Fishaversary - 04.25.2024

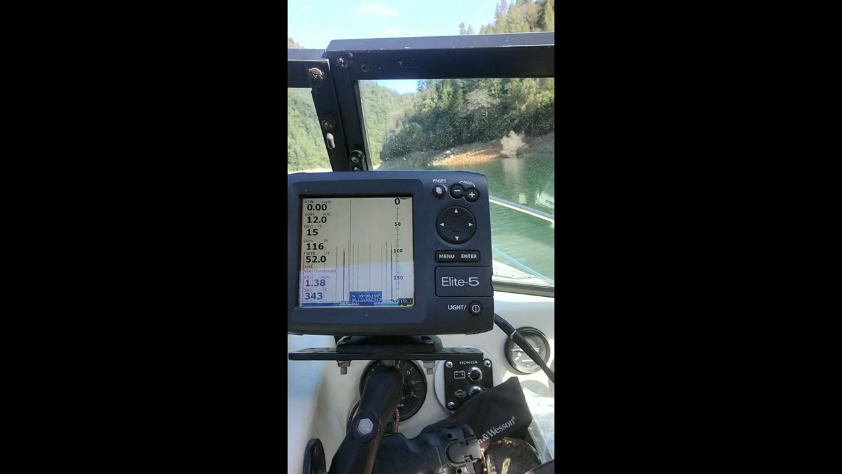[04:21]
depth finder I'm not really sure what that is there's a buoy thing out there oh just crud up